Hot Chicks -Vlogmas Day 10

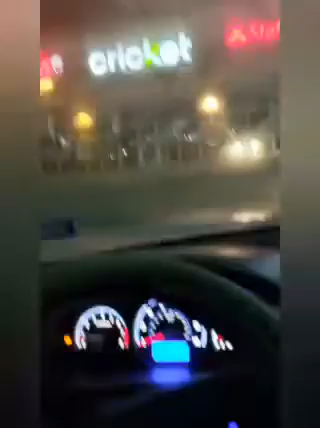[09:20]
an alternative version like a cheap version like if you need if you know a cell phone smartphone some kind they offer like a cheap cheaper plan or whatever uh I mean I guess they're okay like you know if you're just looking for something to use to call people and text and
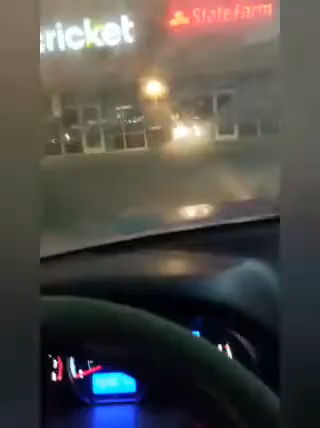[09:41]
and whatnot and I don't know I've heard a lot of bad stuff about a lot of bad stuff about their service but anyways instead of having like an actual cricket for a mascot they have you can see right here there's a cricket van
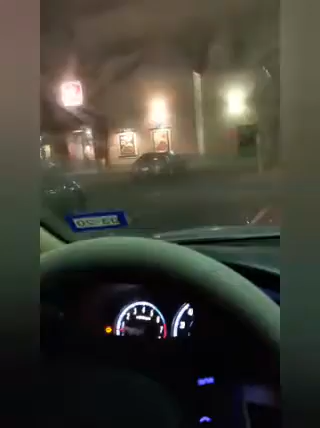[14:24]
even when I'm parked over here in front of jack-in-the-box so